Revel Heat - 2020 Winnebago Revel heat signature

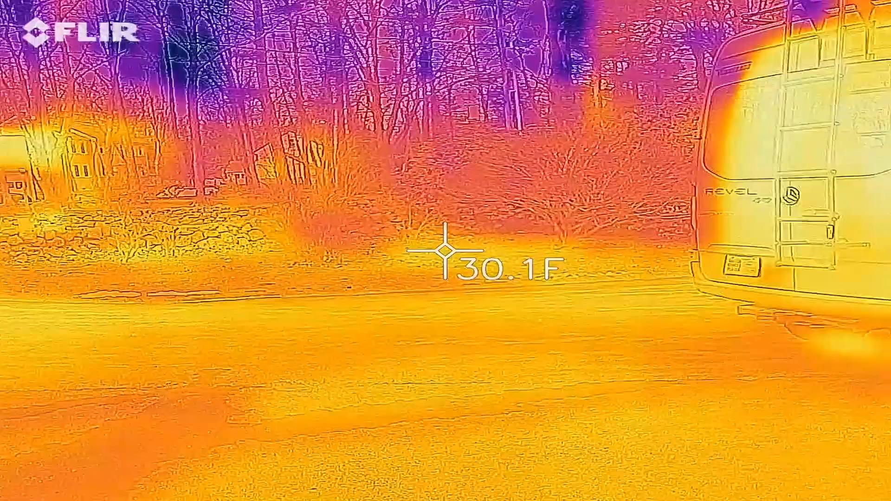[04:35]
On screen: spot 30.1°F
the outside are basically the heat loss,
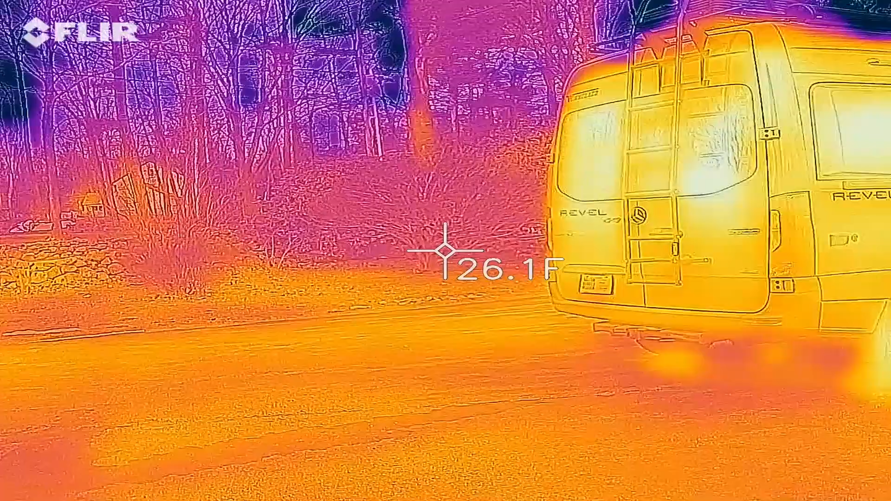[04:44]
On screen: spot 26.1°F
As you can see, the outside is about 25, 26 degrees.
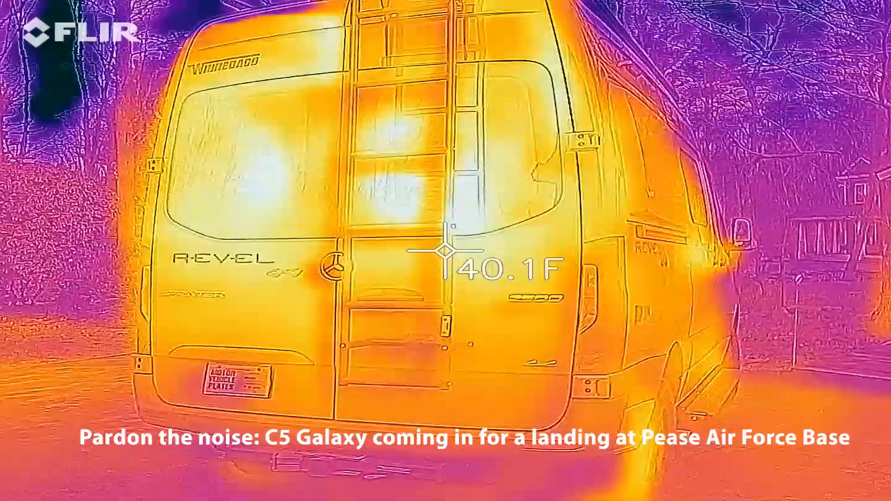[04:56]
On screen: spot 40.1°F
See, wherever you have glass, get a little bit more heat.
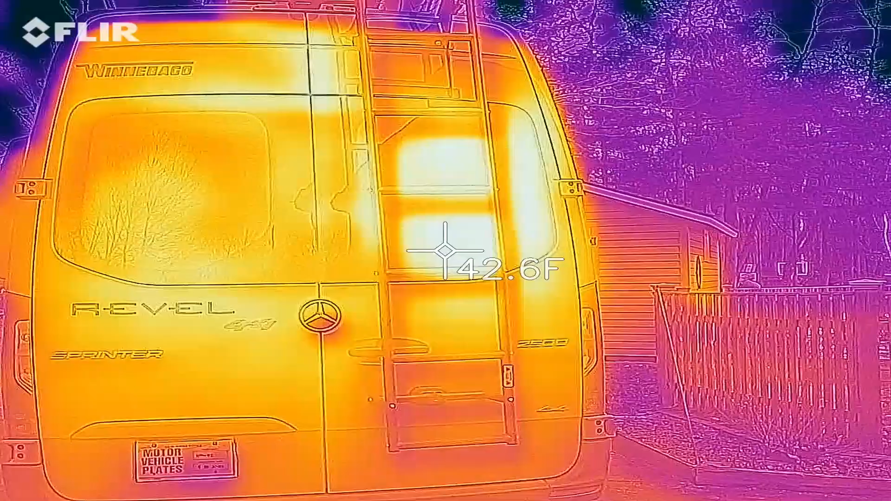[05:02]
On screen: spot 42.6°F
The doors themselves are reasonably well insulated.
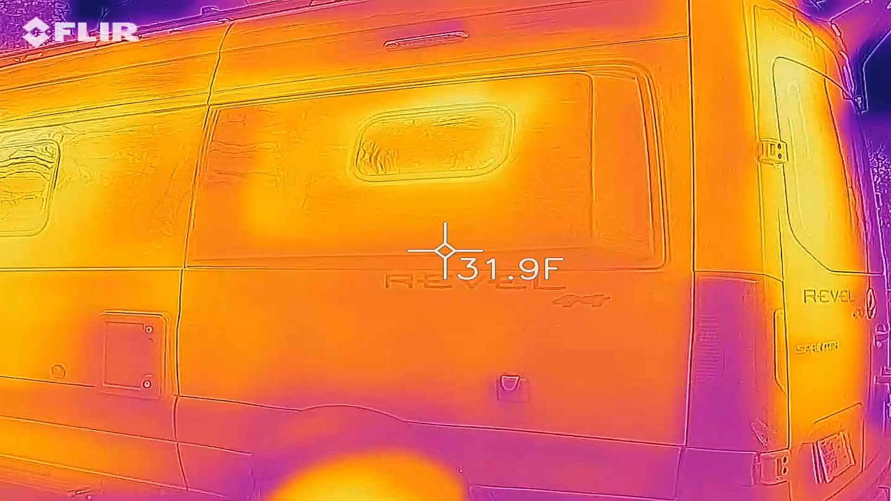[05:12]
On screen: spot 31.9°F
The window itself, or especially around the periphery, you've got a problem.
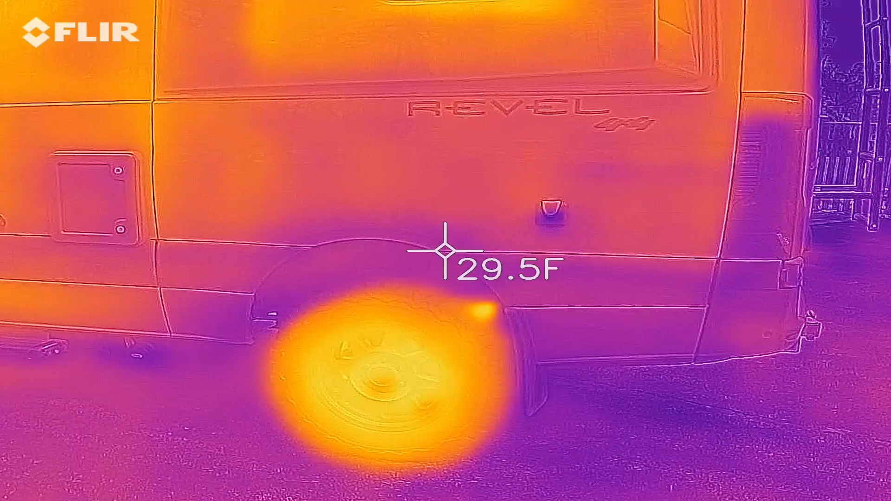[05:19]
On screen: spot 29.5°F
Like I said, we drove the van for a bit.
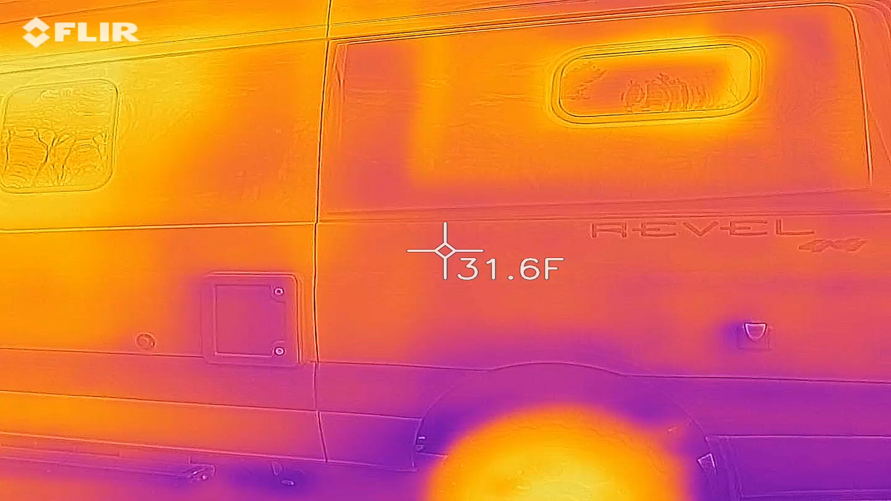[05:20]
On screen: spot 31.6°F
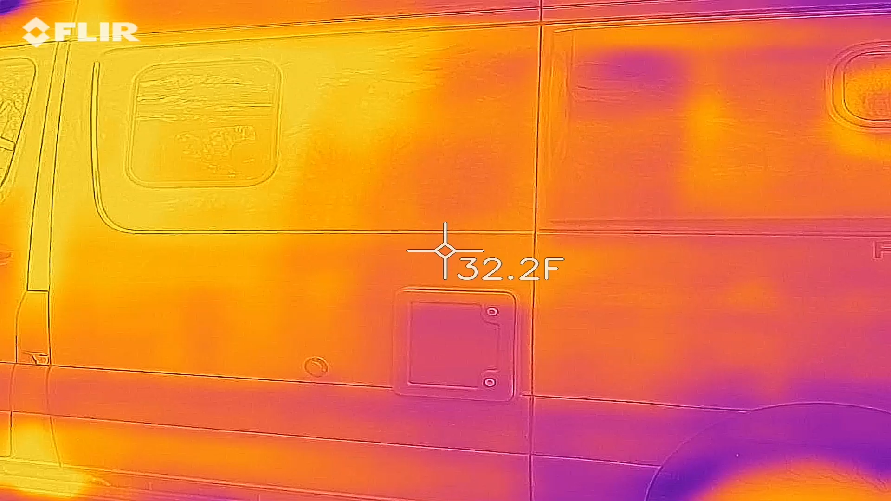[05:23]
On screen: spot 32.2°F
And that's contributing to that.
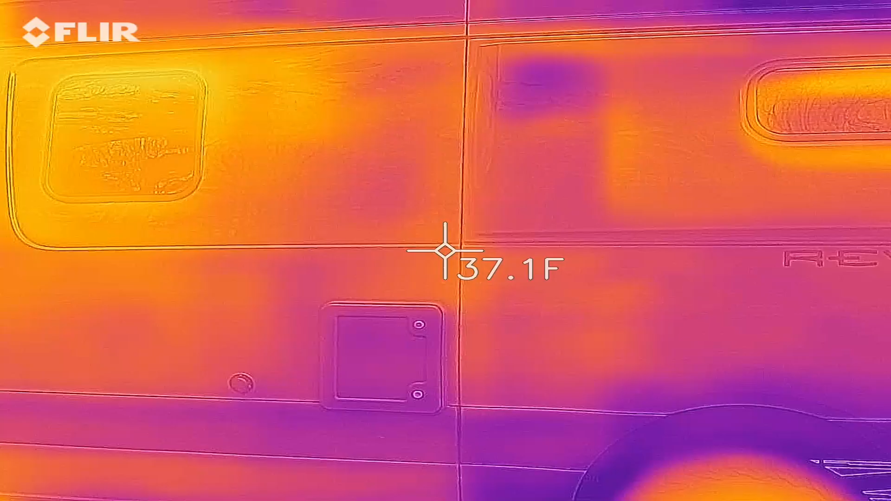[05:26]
On screen: spot 37.1°F
That blue spot where the bathroom is, it's probably because the bathroom itself hasn't been heated because the door has been closed.
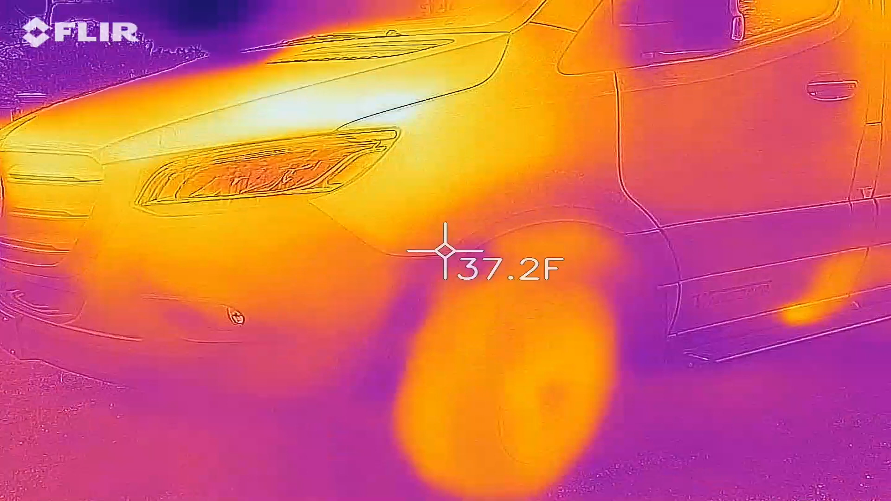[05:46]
On screen: spot 37.2°F
Wheels are still hot. Go around.
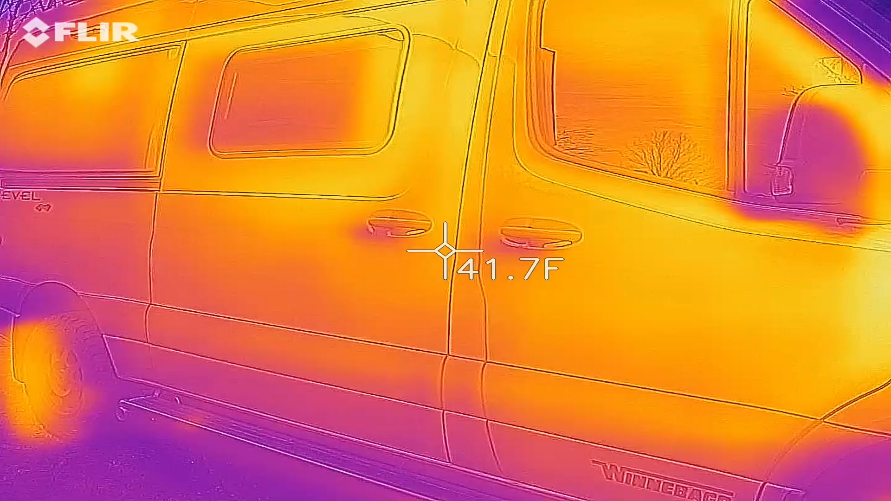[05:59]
On screen: spot 41.7°F
Again, wherever there's sheet metal, it's pretty well insulated.
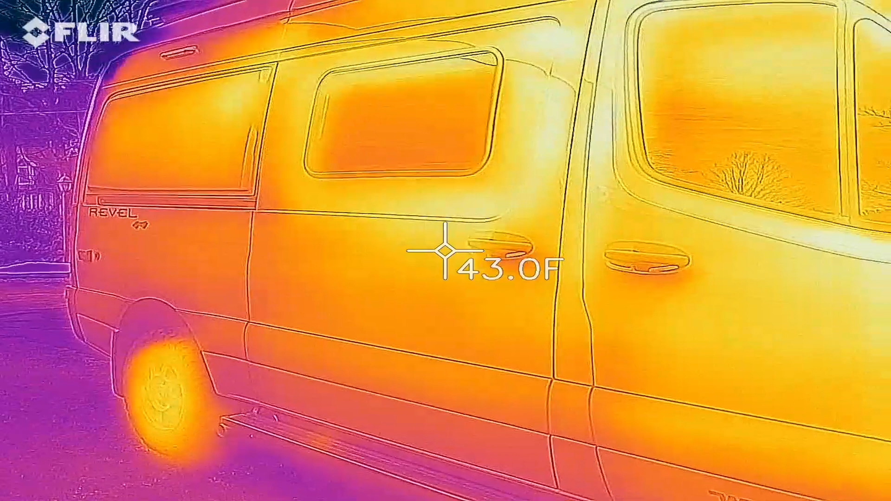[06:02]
On screen: spot 43.0°F
Where there is glass, it isn't.
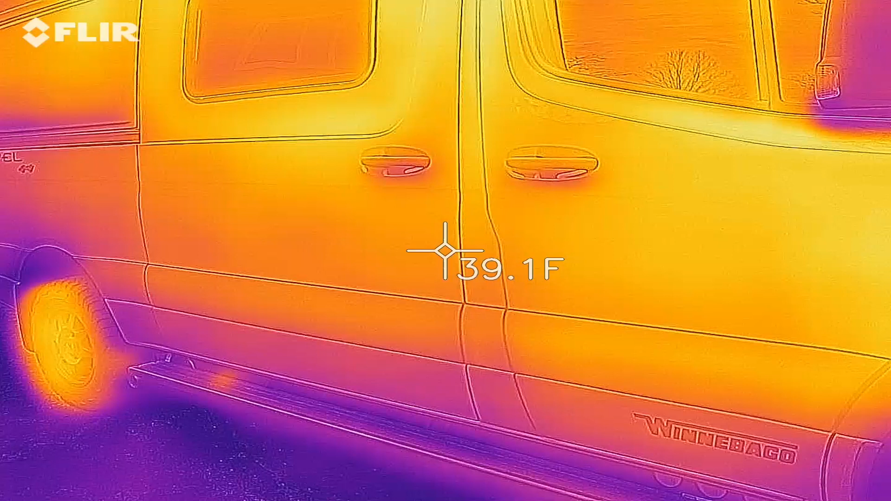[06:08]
On screen: spot 39.1°F
Okay, so I hope this gives you a good idea of what you do if you're trying to insulate your Revelex.